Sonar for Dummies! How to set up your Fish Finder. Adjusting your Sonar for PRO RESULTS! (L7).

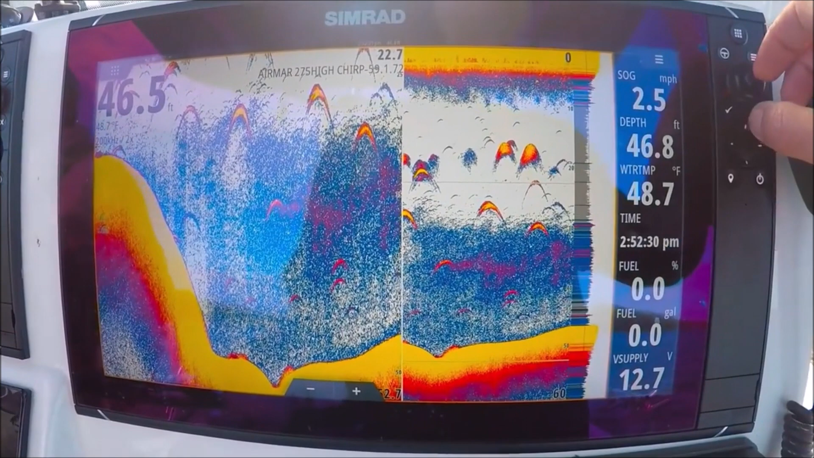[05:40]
On screen: water 48.7°F, speed 2.5 mph
we can even move the band up and down
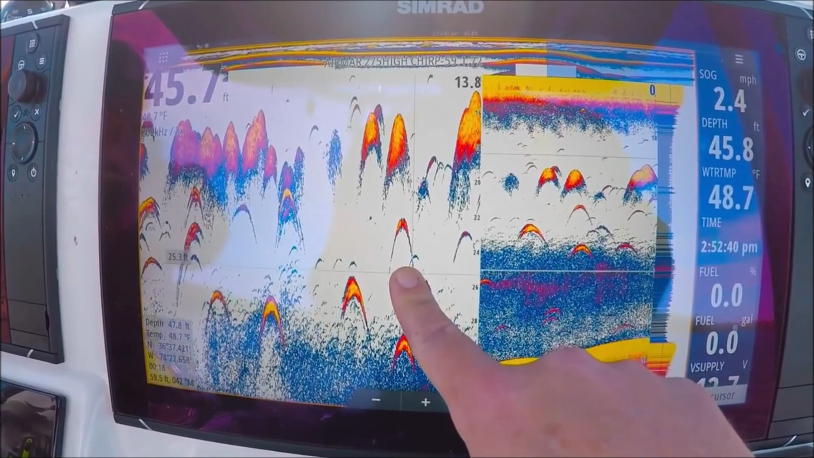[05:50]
On screen: water 48.7°F, speed 2.4 mph
keep it wherever you would like okay let's go no split again flasher
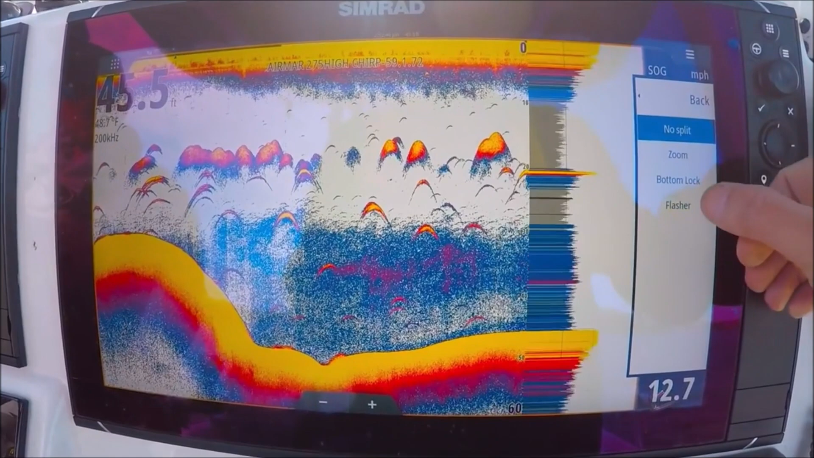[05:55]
classic flasher good for running on plane
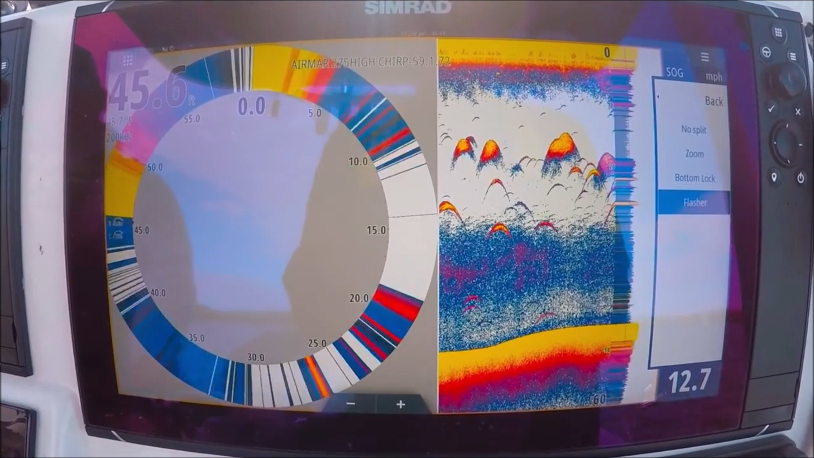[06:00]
speeds when you're not sure if you're going to run on shallow water or not it shows you instant returns that are under your transducer right now okay
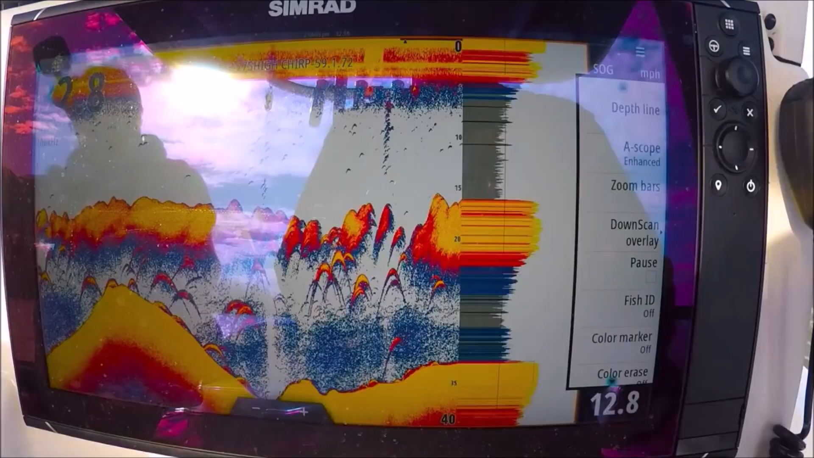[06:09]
we have our down
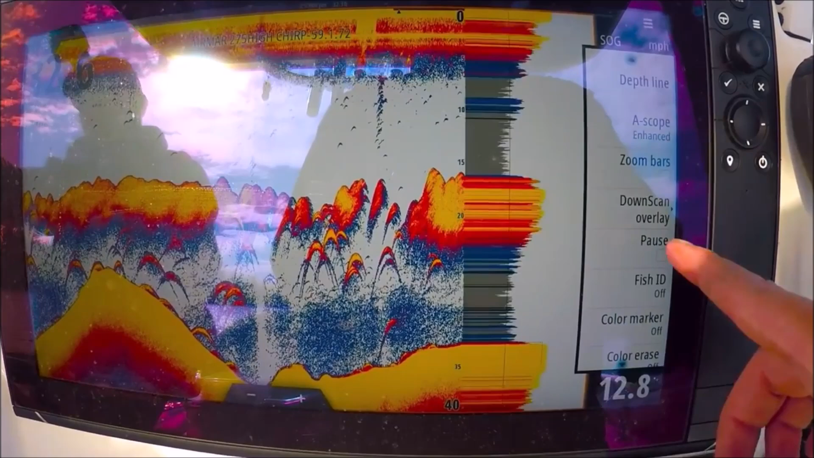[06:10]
scan overlay this will take our down scan sonar and lay it on top of our pallet here in our 2d sonar but to be honest with the new fish
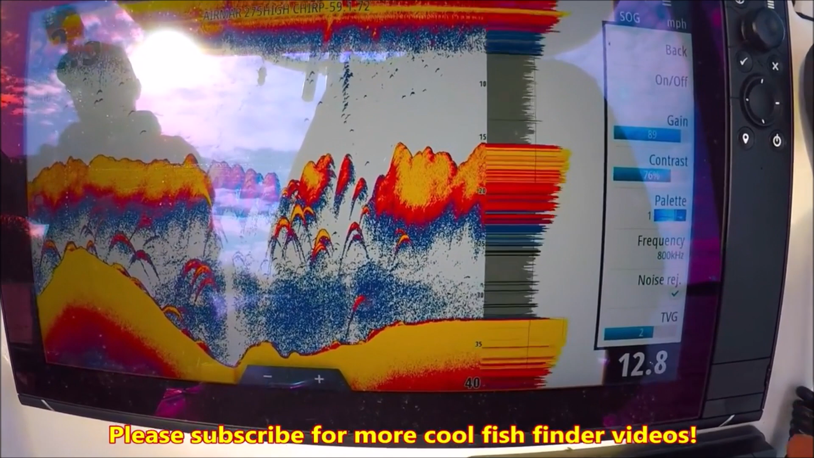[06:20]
reveal to kind of take this feature away so you can turn it on so you can see
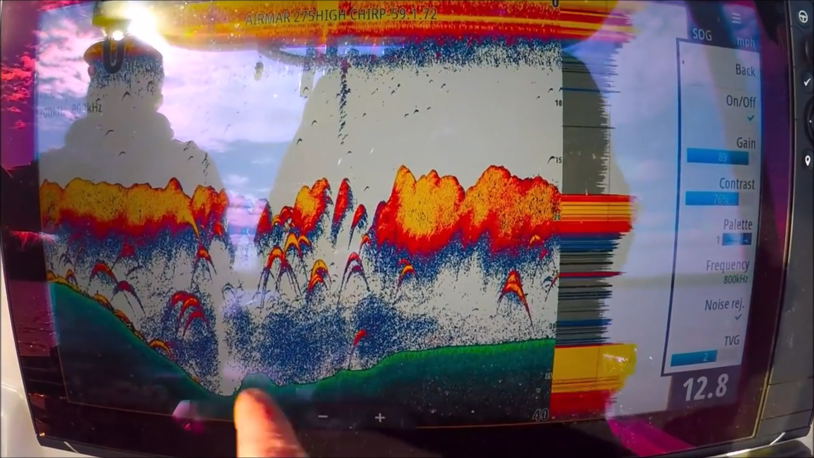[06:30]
On screen: speed 12.8 mph
there's our down scan on the bottom with our fish returns bait fish good hard returns with our down scan on the bottom let's go back
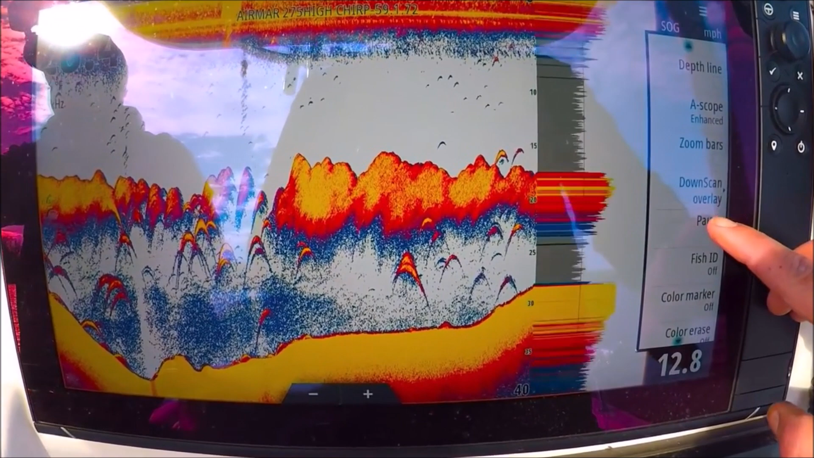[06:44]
pause this just pauses our sonar here this is really good to do if you're going to sit in your driveway and work on your machine if you have a chirp transducer it's never good to run them for a long time out of the water they
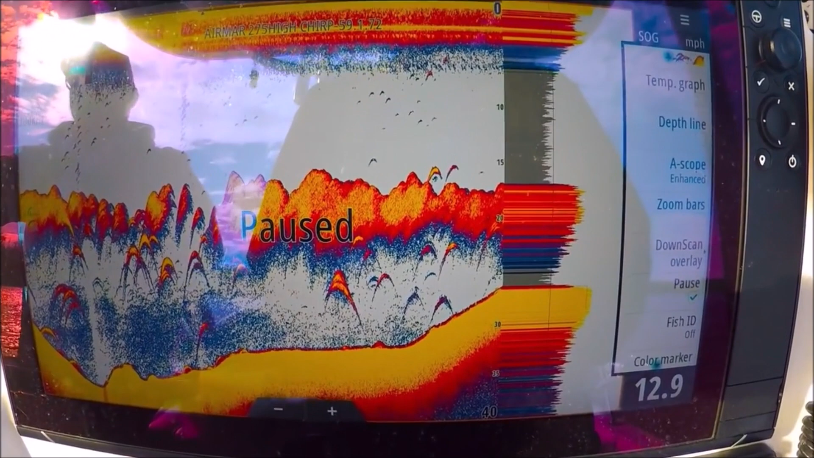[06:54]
can overheat and be damaged so that's why you have that pause option fish id off
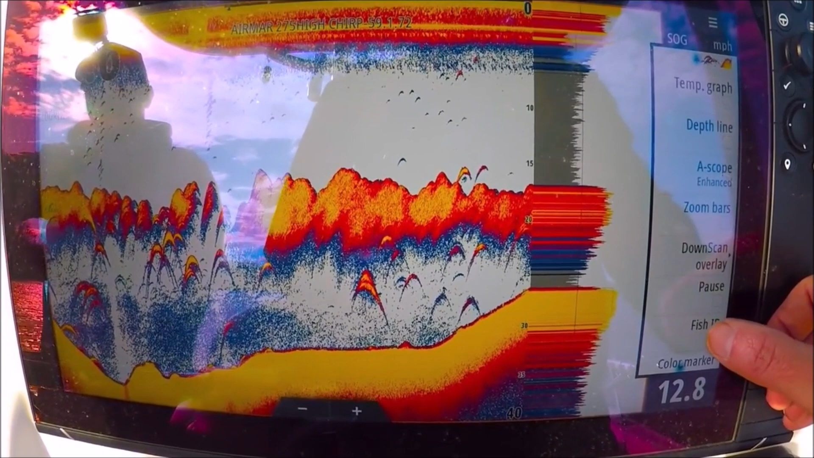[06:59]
On screen: speed 12.8 mph
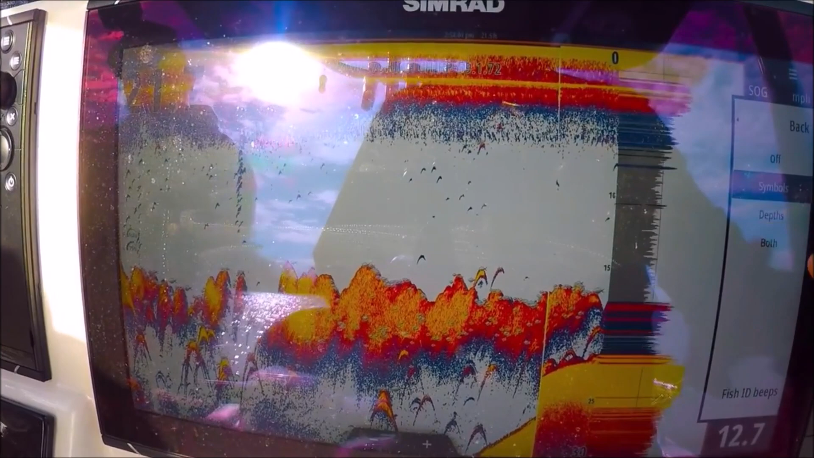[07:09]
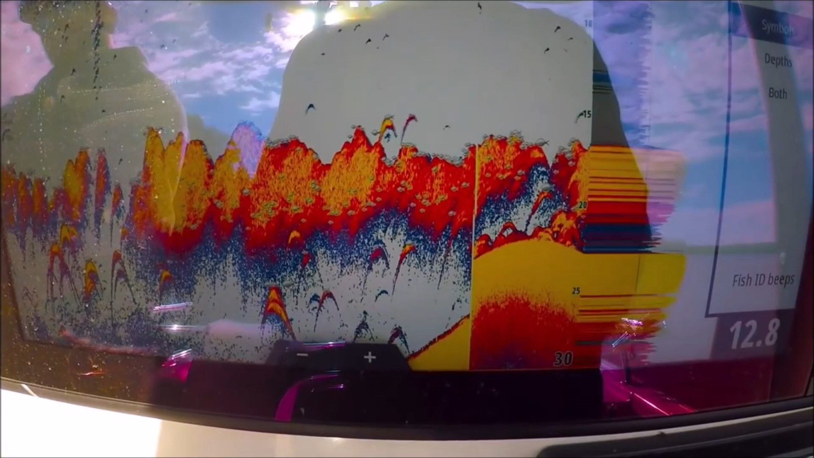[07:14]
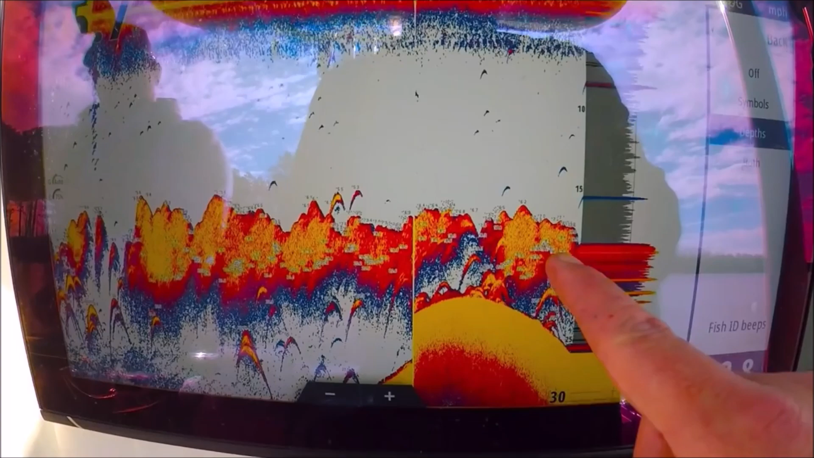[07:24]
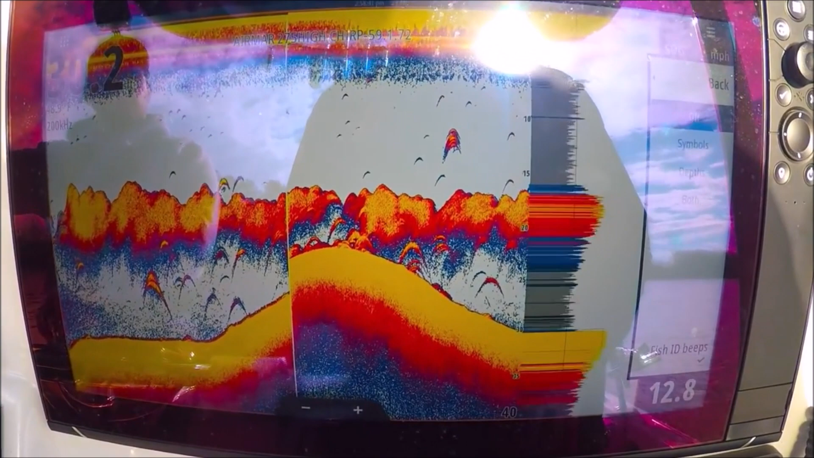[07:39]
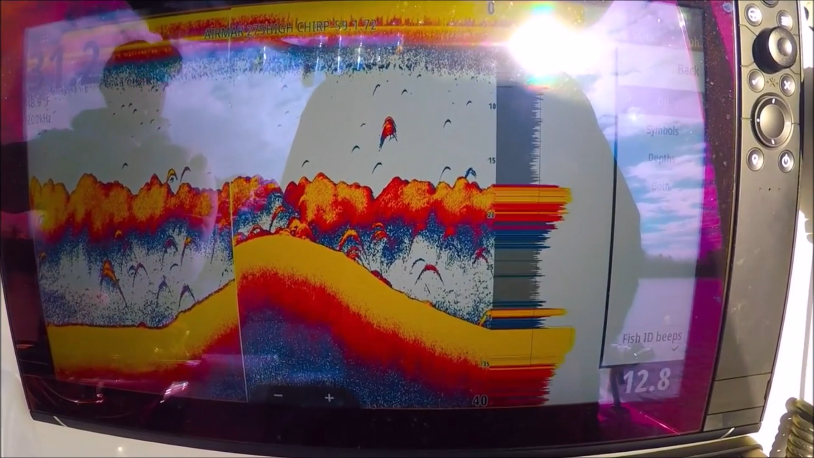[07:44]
but this is actually a really good feature especially when we're in open water and we're looking for single marks with a lot of bait like this it would just go off all day so i would turn
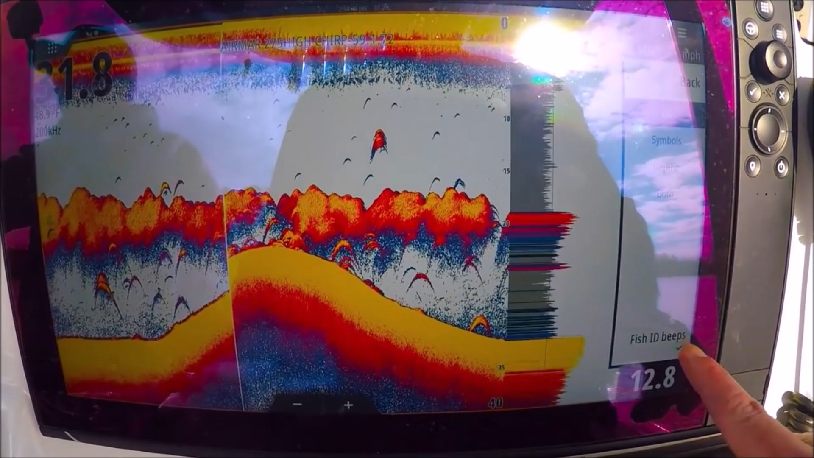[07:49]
that off all right color marker i'll select that and what
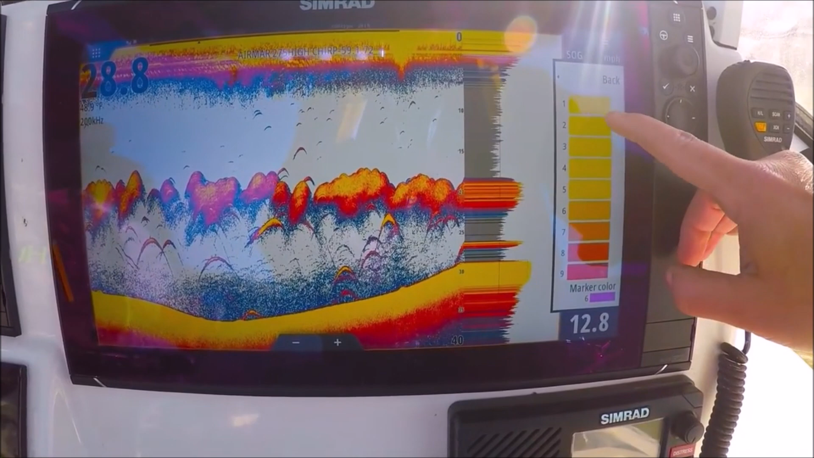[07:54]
this lets us do is take any color in the palette
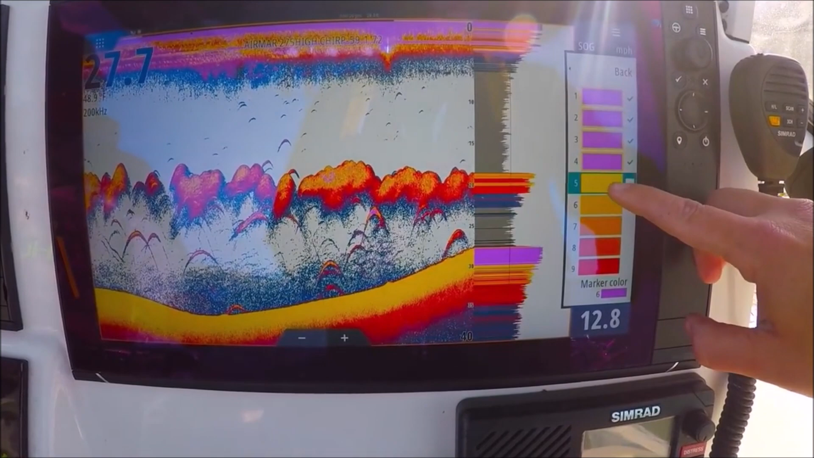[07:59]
and exchange it with another color so let's say we want all the yellows and the strong returns to be purple